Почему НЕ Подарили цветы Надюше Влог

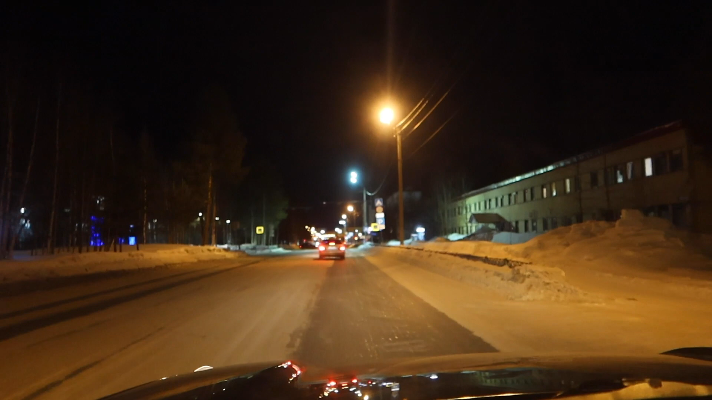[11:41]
очень люблю ночные города когда светятся огоньки светятся окна гламур гламур очень красиво романтика даже больше так я только не знаю где там припарковаться еще что-нибудь придумаем
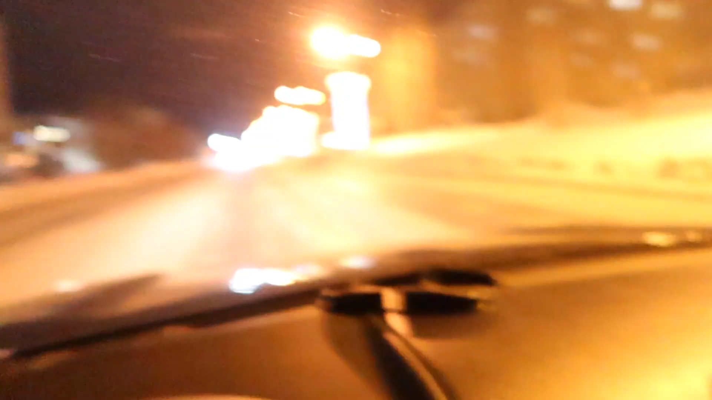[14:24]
такие пока камера сфокусировалась такие столбы здесь так красиво сделано это у нас центральная улица улица Мира красивая очень улица центральная вот у нас две центральные улицы это Мира и Ленина